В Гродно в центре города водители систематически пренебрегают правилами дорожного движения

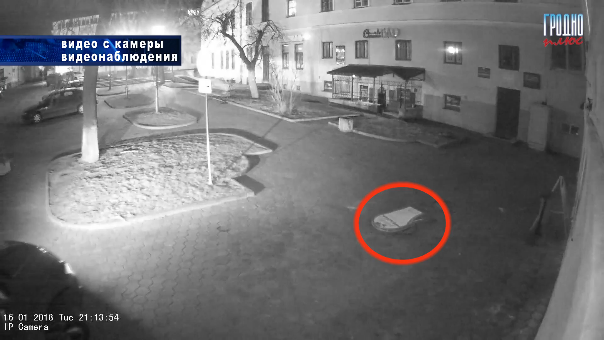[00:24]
Автомобиль, который, во-первых, проехал под запрещающий знак, а затем медленно, но уверенно, прямо по рекламному штендеру, а во-вторых, прокатился по расположенному рядом газону. И таких горе-автолюбителей можно увидеть практически ежедневно. Улица Урицкого ещё в прошлом году частично стала пешеходной, и въезд на эту территорию ограничен.